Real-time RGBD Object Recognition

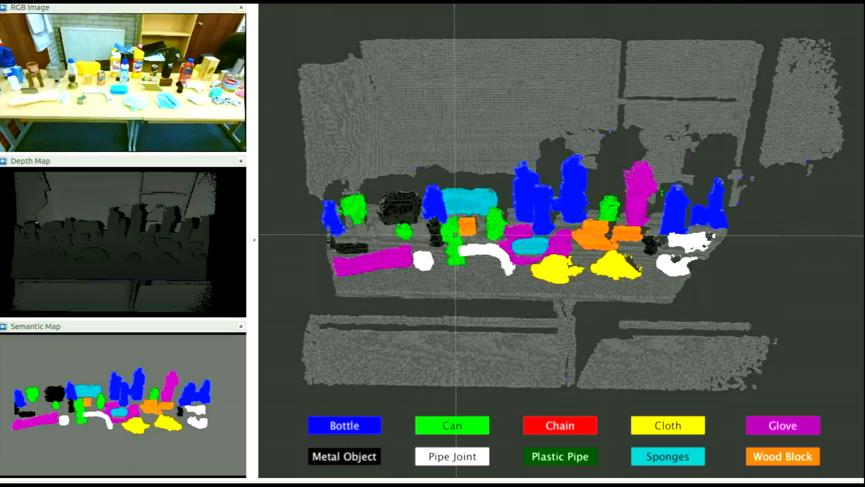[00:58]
We don't need bounding box annotations, but the boundary-aware detection can be obtained.
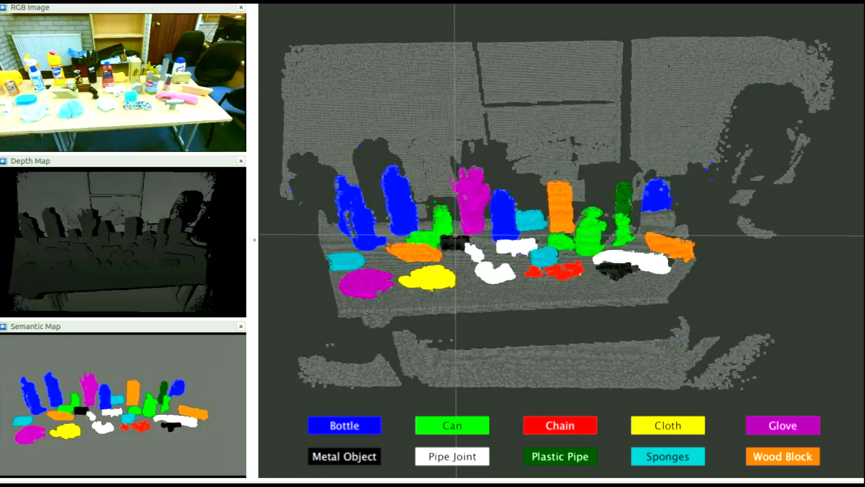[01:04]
The running time of our system is up to 5Hz.